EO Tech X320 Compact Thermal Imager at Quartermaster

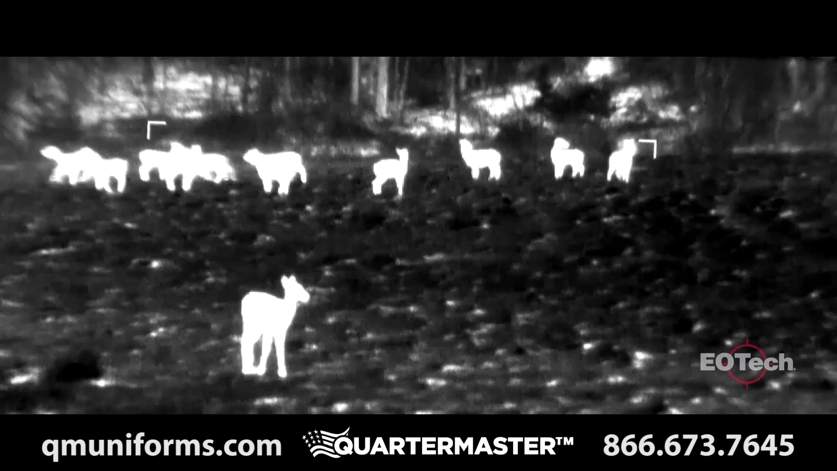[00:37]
Unlike night vision, thermal imaging has the ability to detect objects through fog,
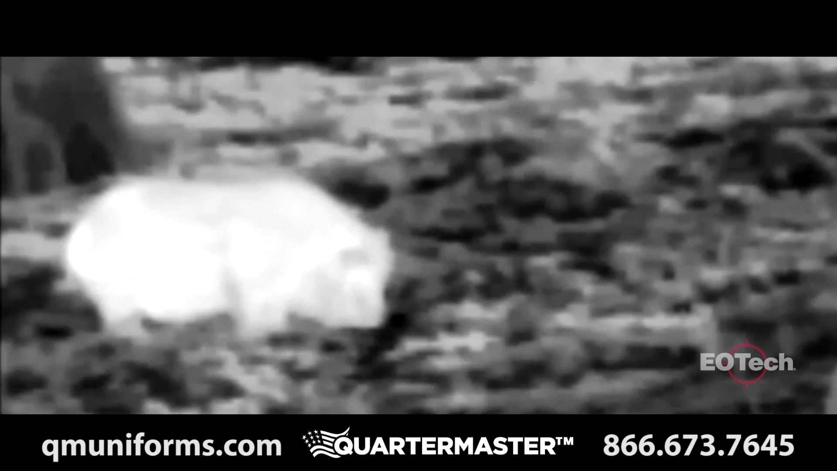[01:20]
It features a two, three, and four times zoomed white and black hot modes as well as two programmable color modes and a custom color mode to precisely identify specific temperatures.
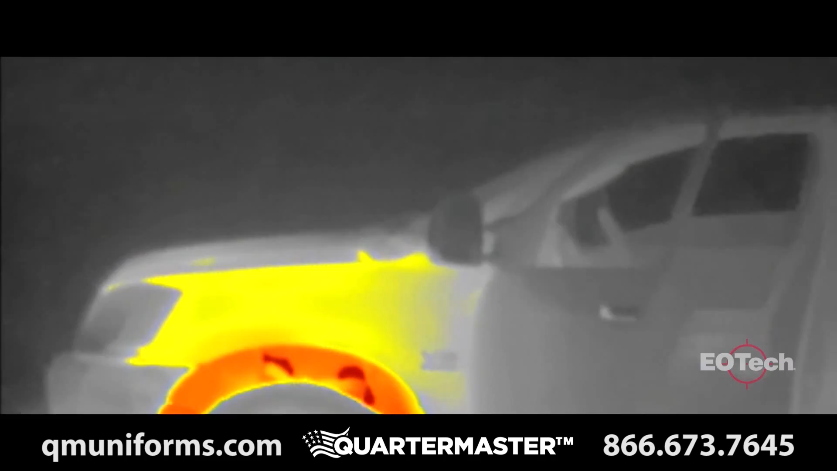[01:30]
The temperature mode also displays a centered crosshair to measure and display an object's temperature within a fraction of a degree.